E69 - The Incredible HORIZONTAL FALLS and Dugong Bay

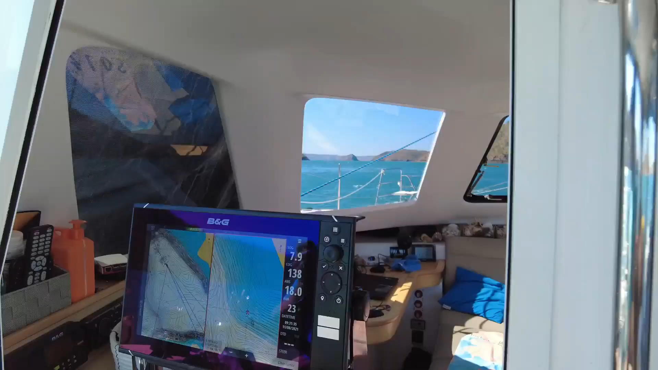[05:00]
trajectory, boat came through.
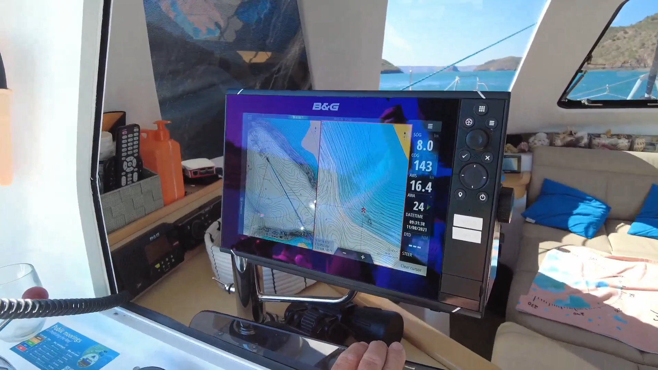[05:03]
He was close, much closer to the shore, even though he was going on to Dugong Bay. Maybe that's why.
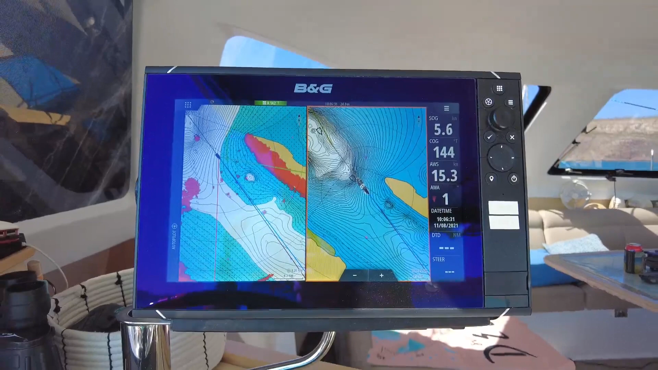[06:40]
So we're in 24 metres under keel at the moment, from our other gauge, which you can't see, but I've got split screen mode.
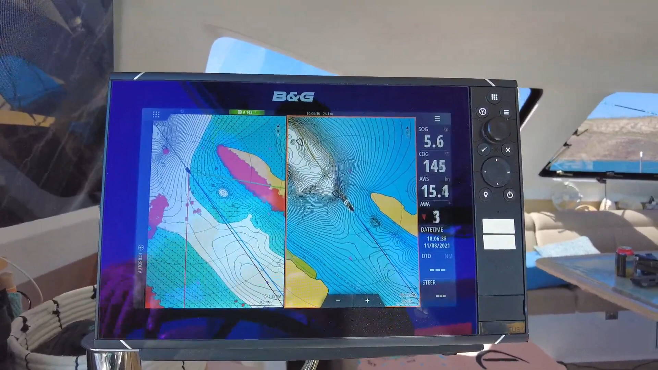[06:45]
So this screen, I've got my radar overlay,
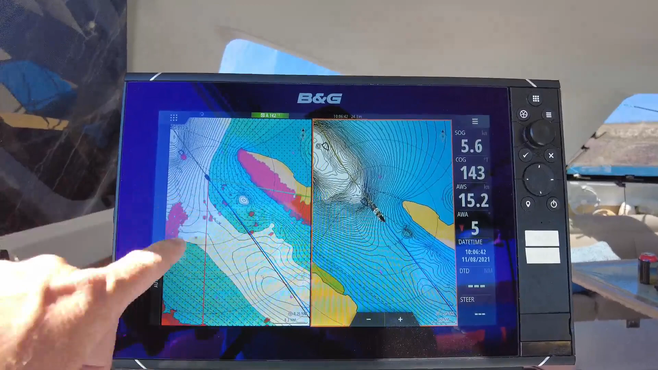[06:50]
so I'm detecting some waves and things over this side, but I'm not seeing any floats down along the marker line there.
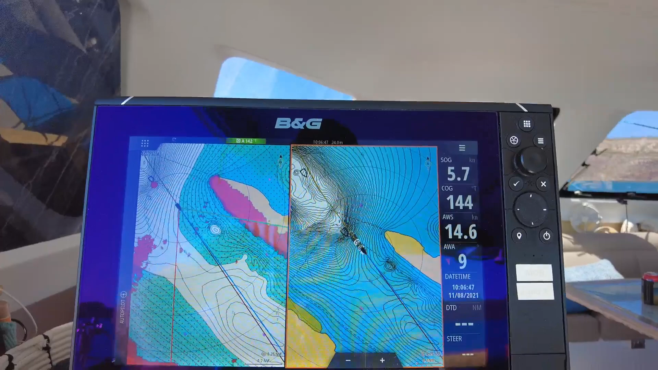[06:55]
So in this one, I've got the sonar chart showing me my depth, but I'm also logging our depth as we're going through.